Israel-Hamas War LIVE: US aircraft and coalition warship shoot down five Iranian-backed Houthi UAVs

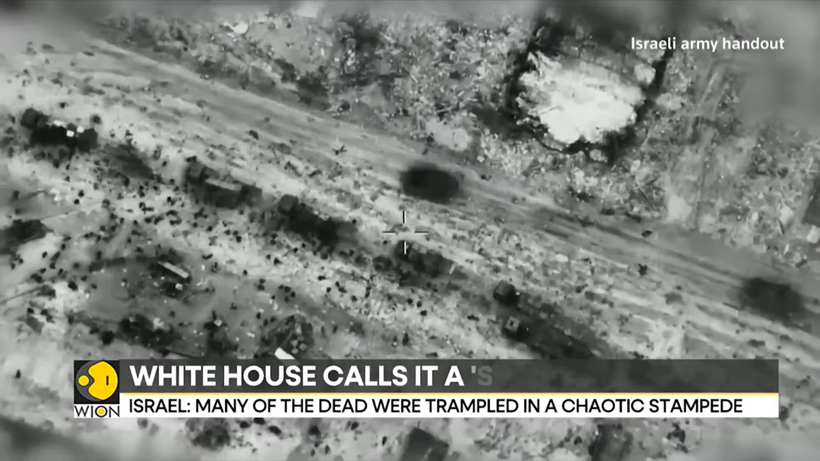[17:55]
Its military release this video, it said, showed people crowding around aid trucks. A military official said dozens were injured or killed by being trampled or run over. He said some of the people who rushed the convoy approached Israeli forces, including a tank, which then opened fire.